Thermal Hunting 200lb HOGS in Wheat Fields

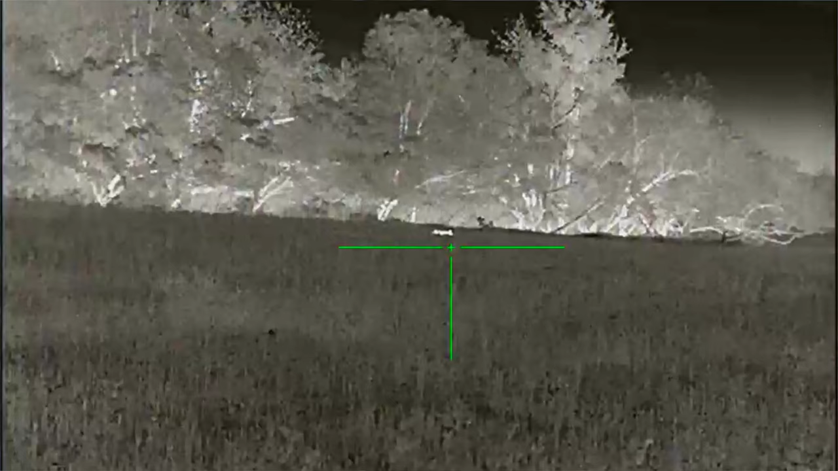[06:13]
I thought it was a bobcat for a second, but we realized it was a house cat once we saw the tail. Just finished doing the pictures. Got quite the good amount of pigs.